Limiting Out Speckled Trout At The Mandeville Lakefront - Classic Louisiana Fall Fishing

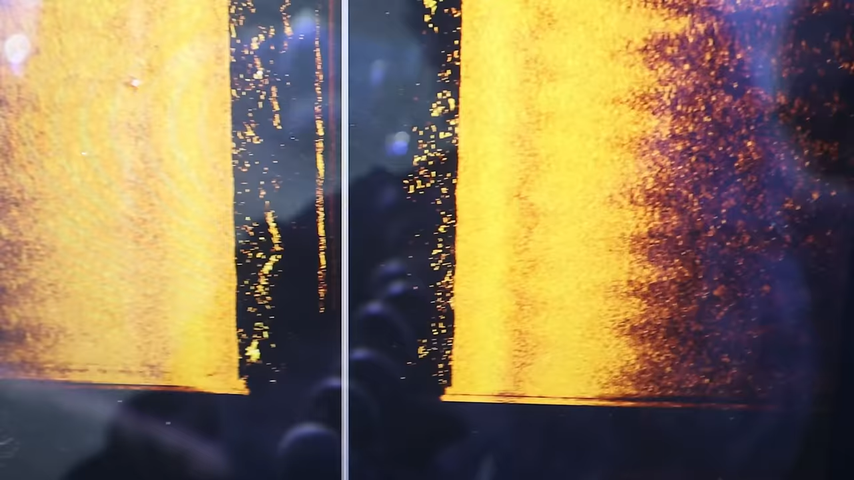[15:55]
note how it's a whole bunch of birds and then when you look at the graph what do we see there's lots
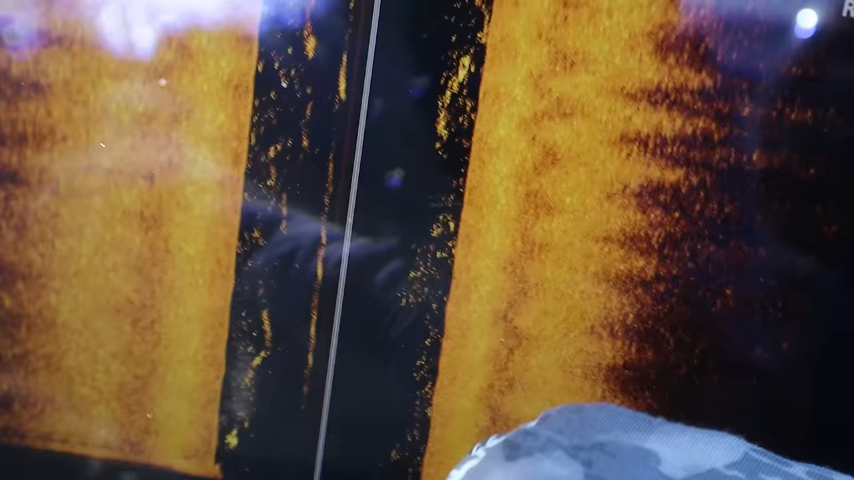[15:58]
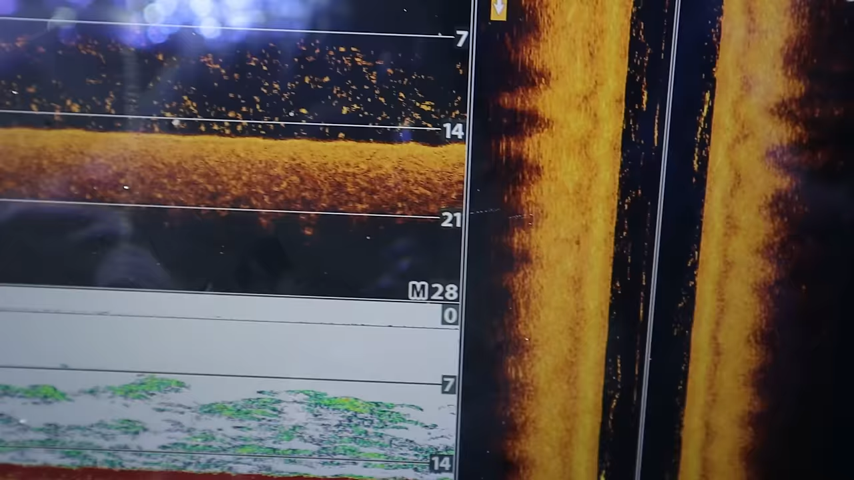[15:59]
and lots of bait just everywhere man uh it's a whole lot of them we're not trying to get bits